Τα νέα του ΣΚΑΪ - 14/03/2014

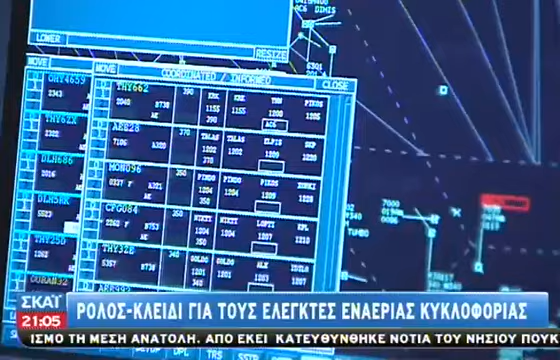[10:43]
Οτιδήποτε χρειαστεί, παρακολουθούμε τα ύψη, τις ταχύτητες, σε ποιο σημείο βγαίνουν, το call sign, το σέτος, πώς τους λένε δηλαδή το όνομά τους.
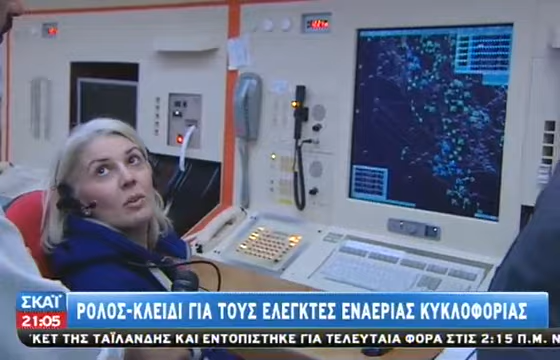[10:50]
Όπως εξηγεί ο Σπύρος Ρορολάκης, ελεγκτής εναέρεας συκκλοφορίας,
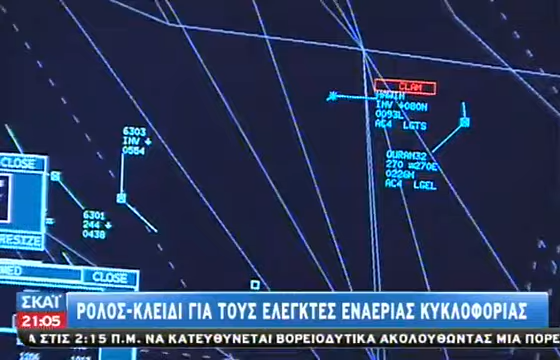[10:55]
τα ραντάρ που χρησιμοποιούνται για τον έλεγχο της εναέρεας συκκλοφορίας είναι συνήθως δύο.